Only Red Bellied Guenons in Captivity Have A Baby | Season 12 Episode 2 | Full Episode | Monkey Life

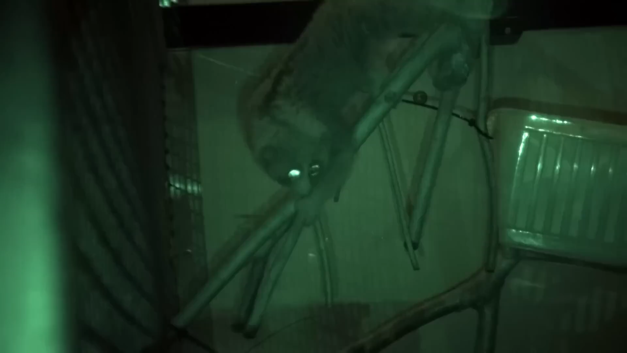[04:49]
Now, she's a very different Loris, and growing rapidly. With plenty of exercise, her muscles and strength have developed well,
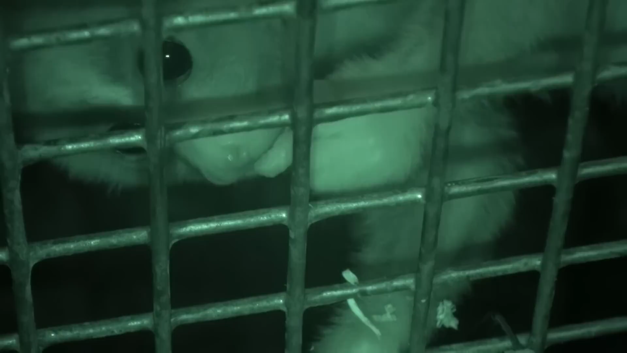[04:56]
When she last hit the scales, Nora was 370 grams, and Karen's keen to see if that's increased.
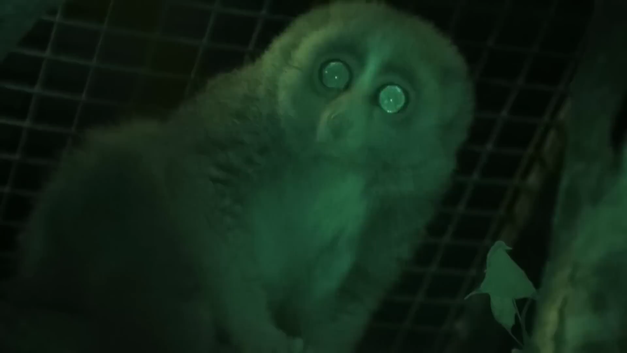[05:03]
Loris are nocturnal primates, so everything is carried out under red light conditions.
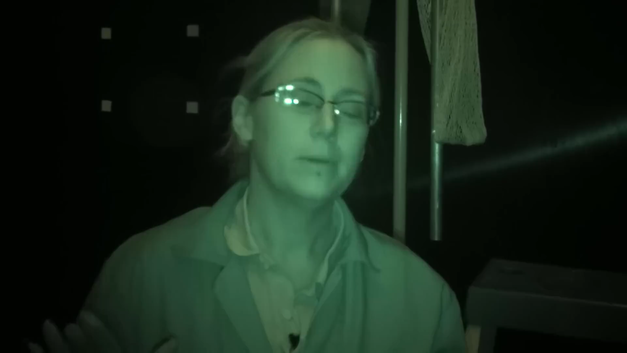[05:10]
She was weighed a couple of weeks ago, so we're going to try and keep regularly weighing her, obviously so we can keep an eye on her weight, but also so that she's always used to the scales. It's just a good behaviour to get into them when they're younger, as we have a lot of issues weighing the other ones. So while she's being good and getting on the scales well, we want to make sure we keep reinforcing that behaviour so it becomes normal and she's always happy to do it. Nora, can you come see?
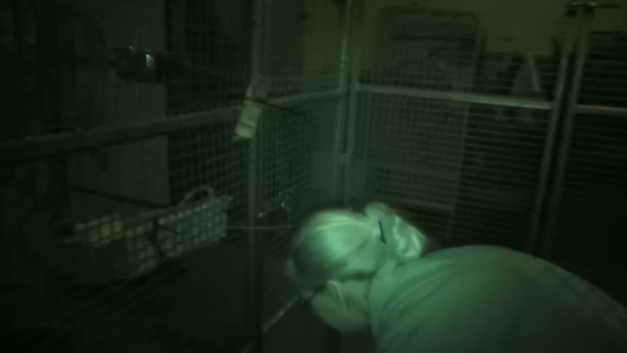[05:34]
Karen sets up the scales. Nora, where are you? What's the best route for you to get down to me?
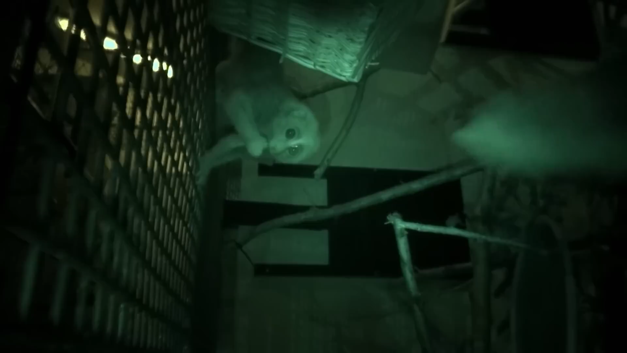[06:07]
The clue is in the name. Slow Loris. There she goes.
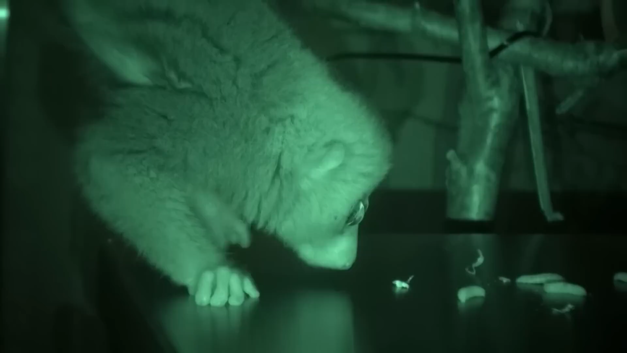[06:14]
Despite her enthusiasm, Nora's just a bit too slow, and the scales time out.
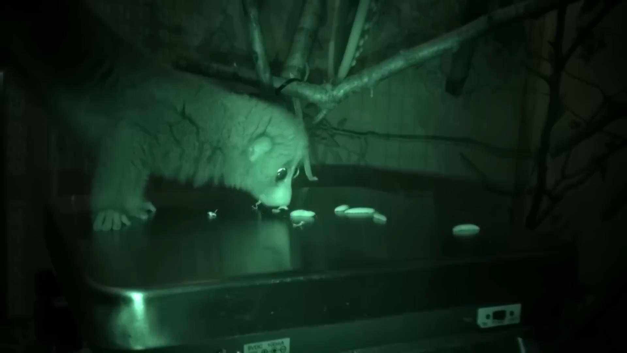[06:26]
Good girl, you're doing a very good job there, but the scales have switched themselves off. You want to come this way? Karen needs to persuade Nora off the scales so she can reset them. All I need to do now is get her away from the door, put some more worms on the scales, and then I'm sure she'll go back on perfectly. Simple as that, really. And it is. Nora's fondness for treats and for Karen makes the job easier. Hi.
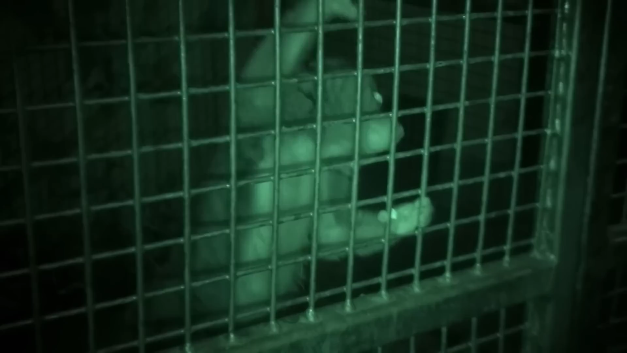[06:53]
She's just very human-focused because she's been raised for the past 5 months by people, so it's understandable. You get that one.
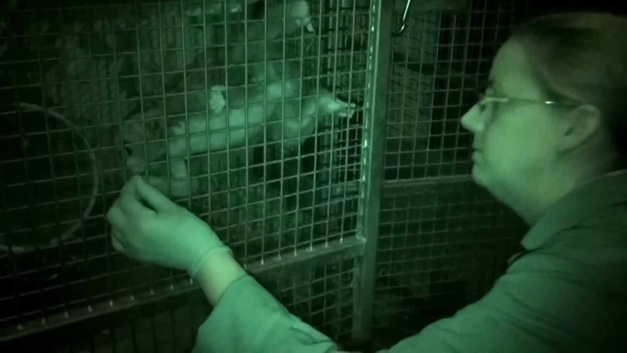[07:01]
You got it? Go. And look, more on the scales. Second time lucky.
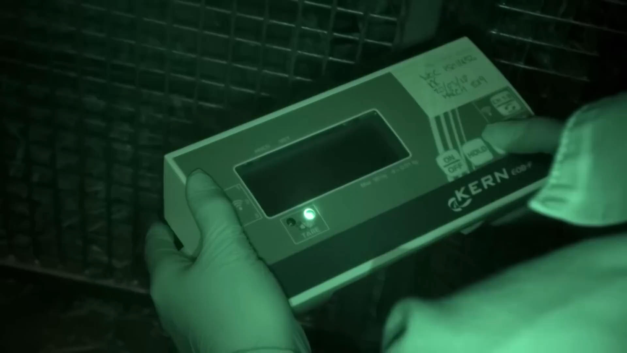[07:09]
Good girl. Get them feet off as well. One toe left. Can you move that little toe? There we go. Wowzers. Well, she's certainly eating well. She now weighs 480 grams. She's 110 gram gain. I think as a baby, any weight gain is good because she's growing.
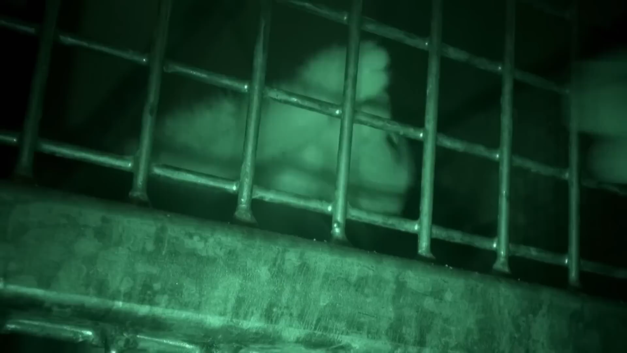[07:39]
In the first like few weeks or month when you have a new animal, it's always nerve-wracking.